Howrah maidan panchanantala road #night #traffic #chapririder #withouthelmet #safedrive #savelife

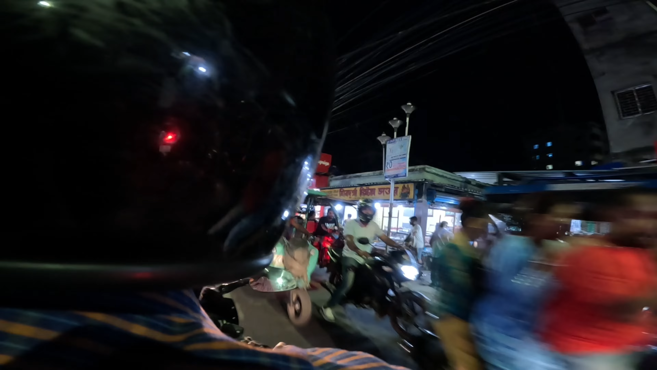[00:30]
भी हलमेट नहीं लगाए हुए हैं और यहाँ तो टोटो वाले ऐसे चलते हैं जैसे कि उनका ही रोड हो सो हमेशा थोड़ा देख के चलें यहाँ कभी भी एक्सिडेंट हो सकता है